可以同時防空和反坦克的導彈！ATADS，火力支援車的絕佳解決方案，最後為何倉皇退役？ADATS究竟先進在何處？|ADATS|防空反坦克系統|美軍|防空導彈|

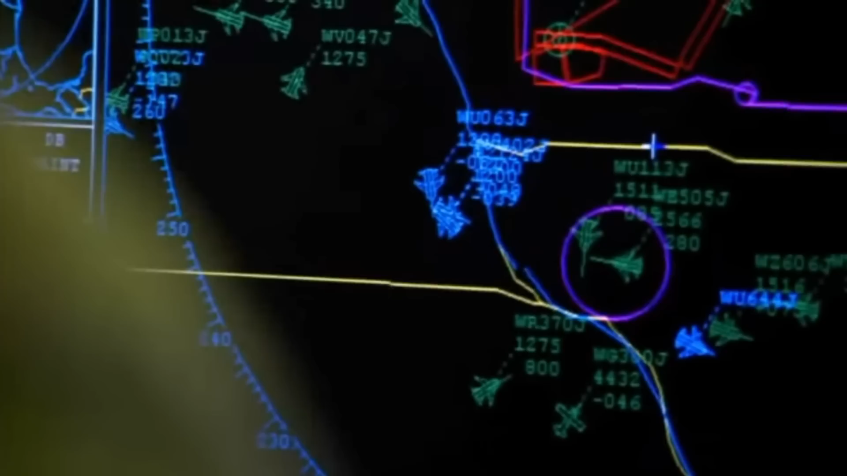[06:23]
联获取它们的数据之后再对目标进行射击这样就能避免自身被反辐射导弹所击毁